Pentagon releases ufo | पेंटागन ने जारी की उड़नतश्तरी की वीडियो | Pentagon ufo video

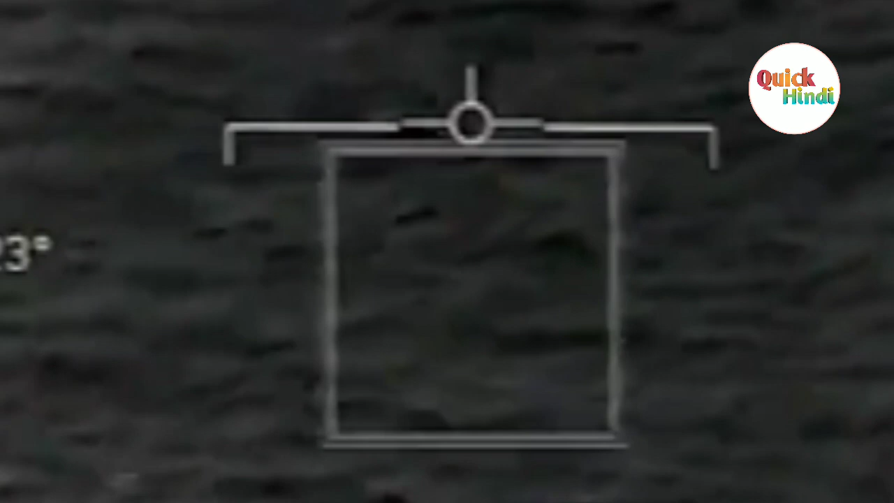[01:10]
है या नहीं क्या ऐसे बीडियो है या नहीं इसलिए इसको proof करने के लिए
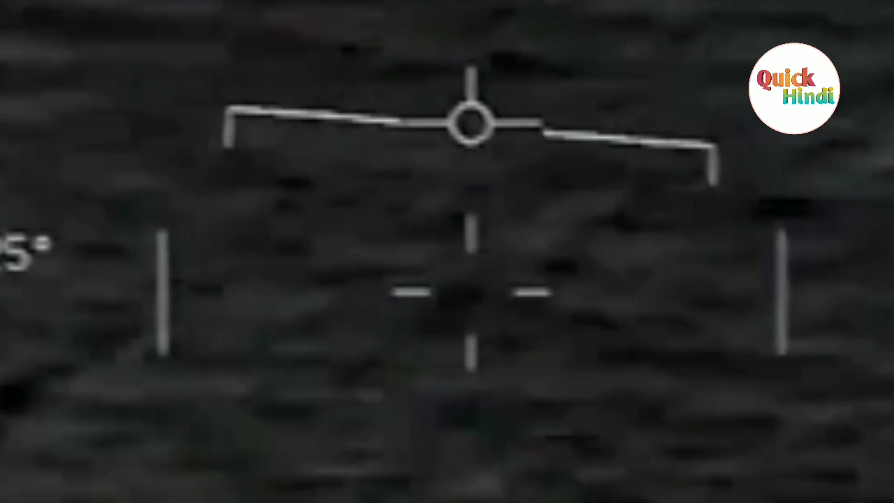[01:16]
पेंटा गन्य इन बीडियो को जारे किया है बीडियो में देखी गए हवाय वस्त अग्यात की
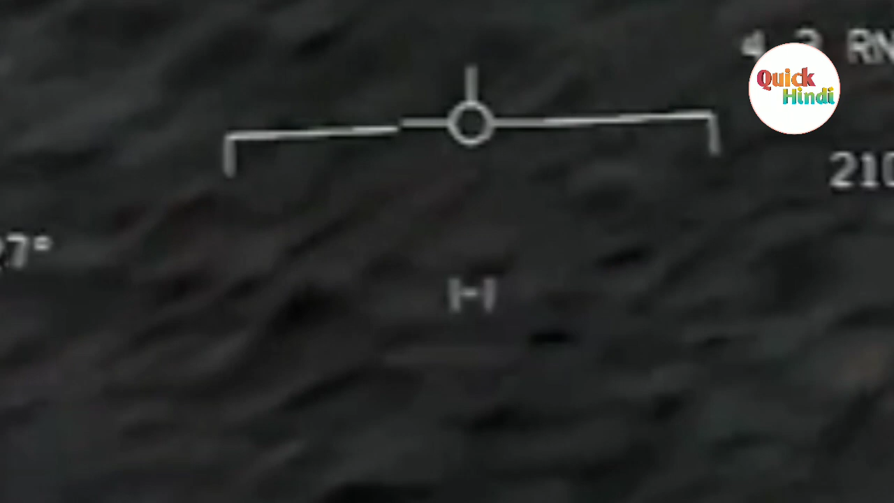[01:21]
सेड़ी में ही है मतलब confirm यह नहीं है कि यह एलियन है क्या है जो वीडियो आपको दिख रहा है यही सेम वीडियो उसने
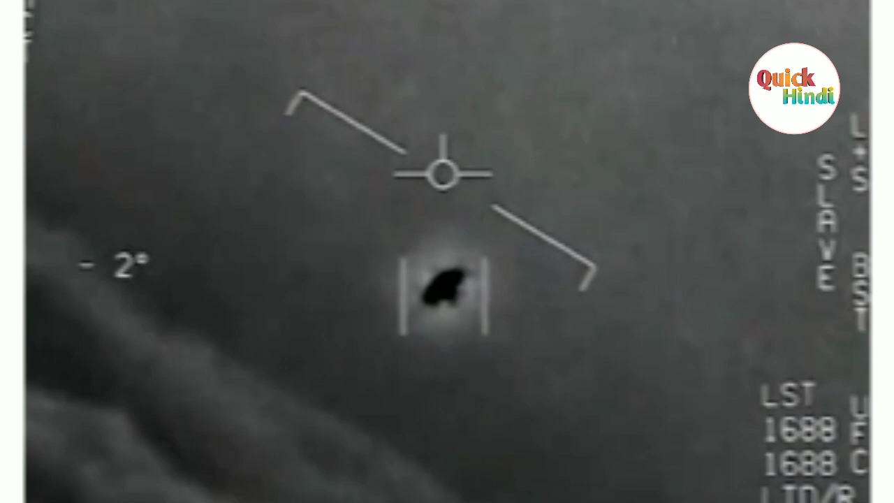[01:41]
वक्त यही चरचा चल रही ही किया सच में इलियन बाहर से आये थे इसको पेंटागन ने भी 100% यह नहीं कहा कि यह इलियन ही है इसमें इक क्या
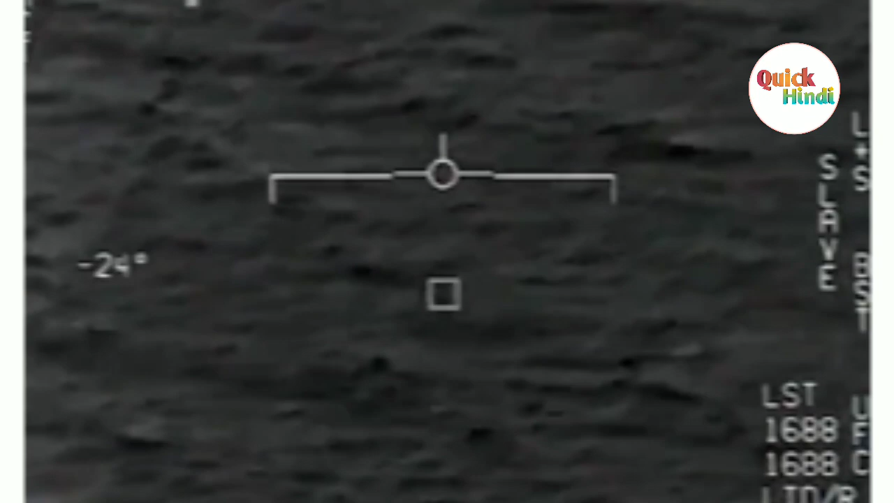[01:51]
चीज है इसको उसने फुरूप के साथ नहीं बोला यह इसने बोला कि यह अंजान सी चीज है � लेकिन ये UFO जैसी दिखे रही है,
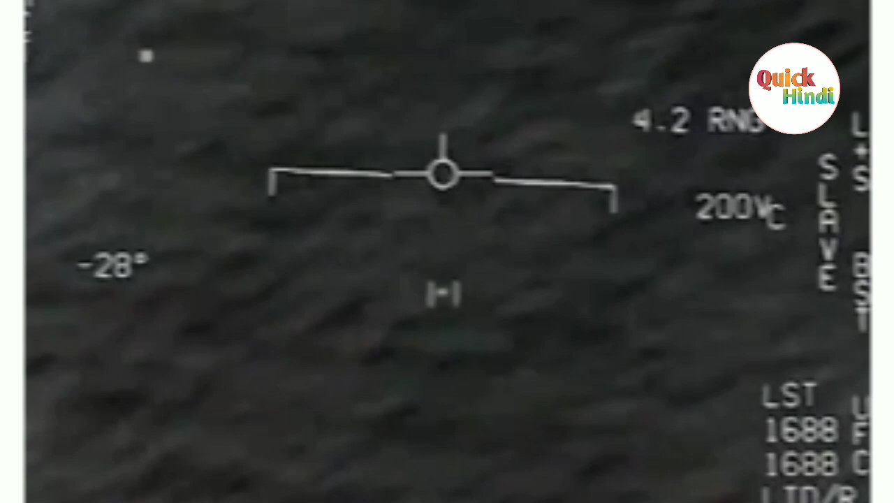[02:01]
ये मतलब उडन तस्तरी की आकार की उडन तस्तरी जैसी है ये जो की उपर से आके सीधा धर्ती फे आती है।